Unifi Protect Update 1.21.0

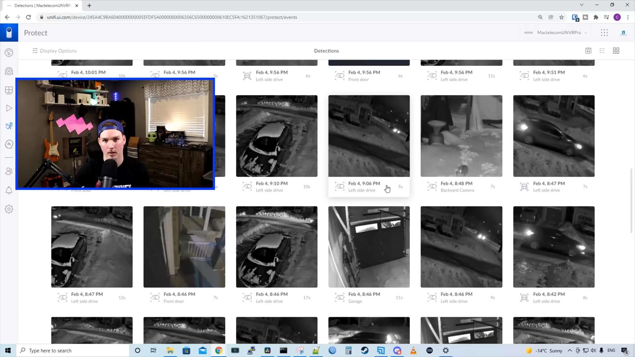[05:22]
And I really like this feature. Now let's take a look at the analytics. Now looking at the analytics, we could choose per camera.